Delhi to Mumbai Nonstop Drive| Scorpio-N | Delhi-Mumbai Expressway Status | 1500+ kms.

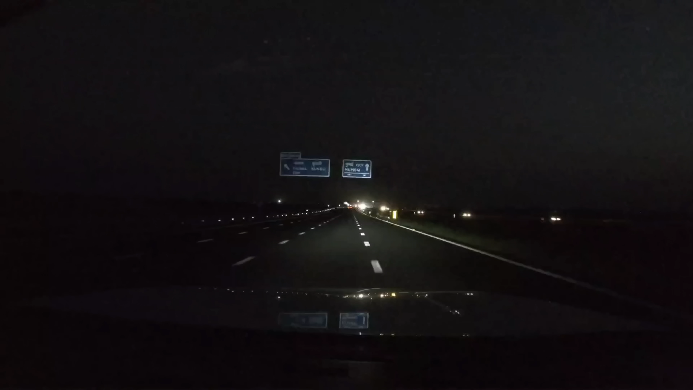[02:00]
not just for the looks but this highway is actually built to international standards two stretches of this highway have been opened so far and we are driving on the first one roadside amenities like rest area fuel stations and restaurants are at regular intervals on this stretch
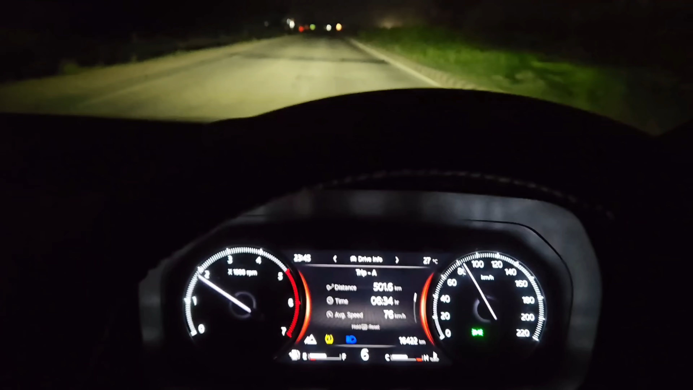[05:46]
now Rajasthan is known for having really well-maintained highways. That, coupled with very less traffic,
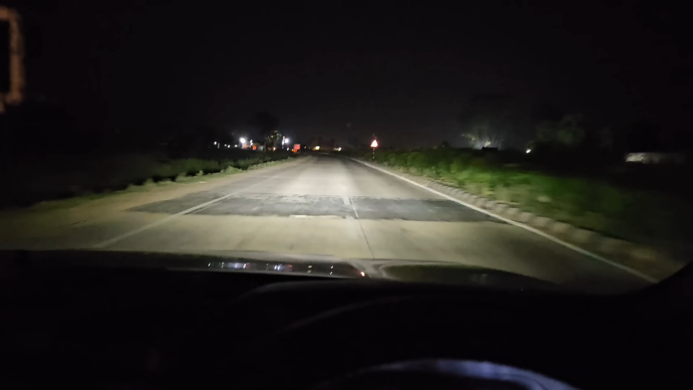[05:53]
is helping us maintain really good speeds. We are driving between 80 to 100 kilometers per hour using the upper limit for overtakes.
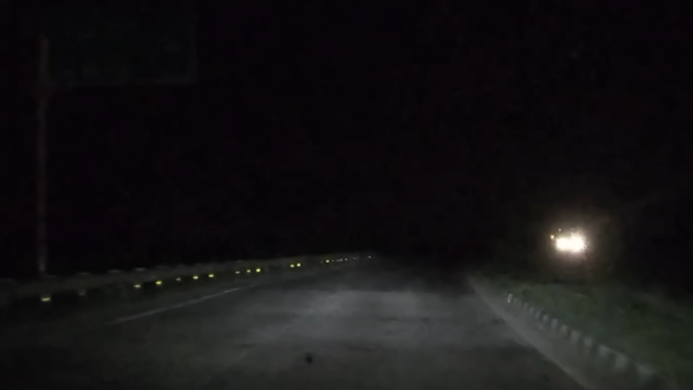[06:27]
Our very first bottleneck came in form of Mukundra Hills Tiger Reserve just outside of Kota, where we had single lane road and quite a bit of traffic.
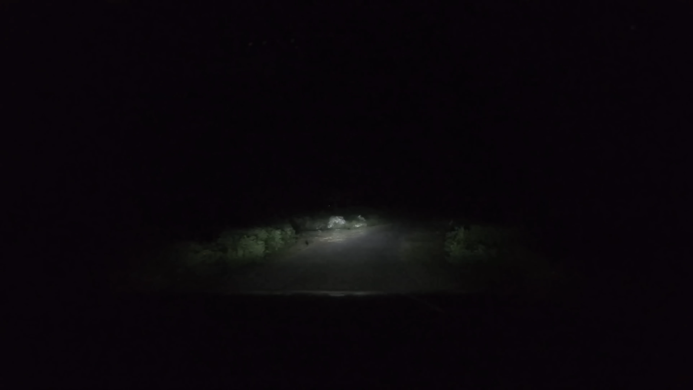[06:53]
That was certainly not the end of our problems. A little ahead, Google Maps showed us a detour which would save us some kilometers and time. Having got delayed in the Tiger Reserve, we were tempted to take it and we did. After driving for about a kilometer on broken roads, we ended up on a narrow section of road with cattle and houses all around.
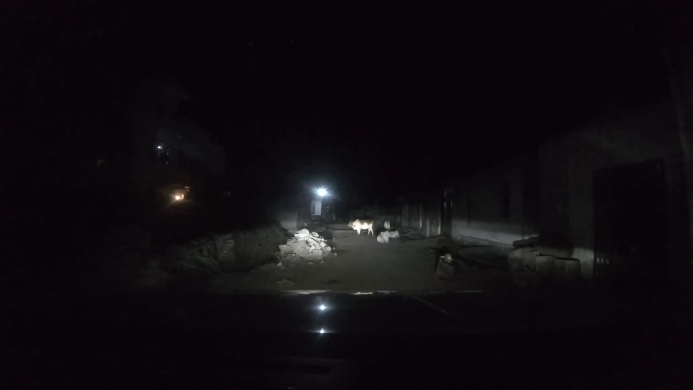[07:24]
We continued hoping this would join the highway ahead. Ultimately, we were on a road that didn't exist on the map and it was a dead end.
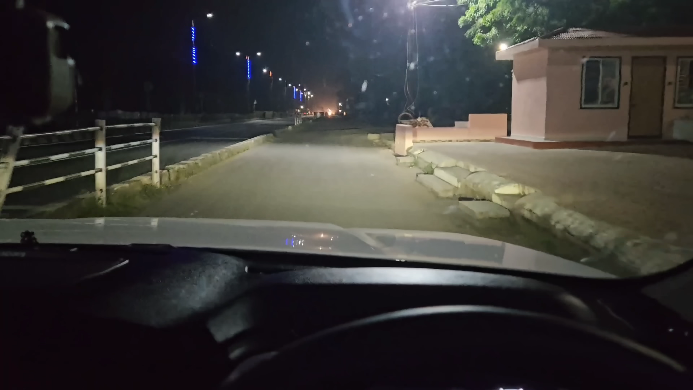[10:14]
So finally we have found an operational fuel station. We'll fill the diesel here and then we'll carry on with our journey.
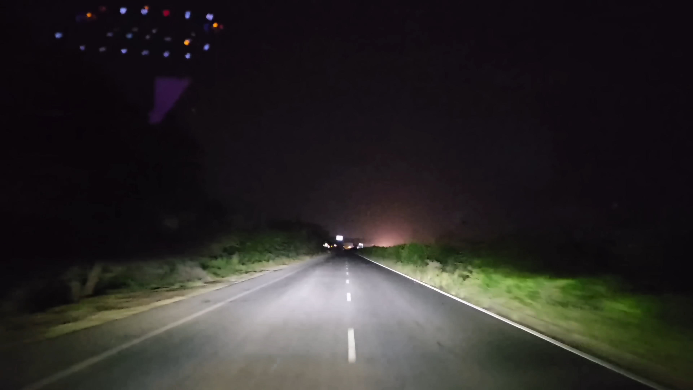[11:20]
So we are back on the expressway. It did cost us some time
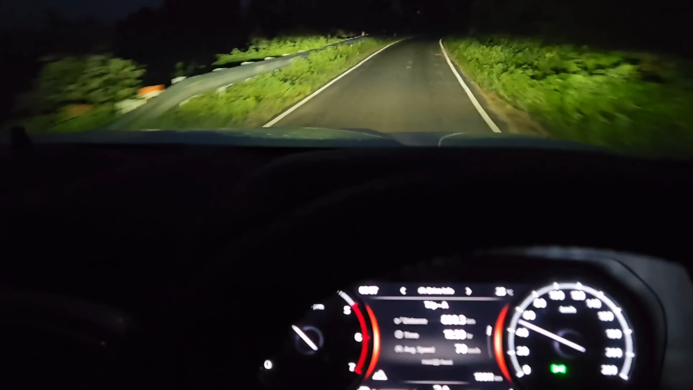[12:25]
Right now we are on the MP state highway. From here we will cross borders into Gujarat and then we will join the national highway and head to Vadodra.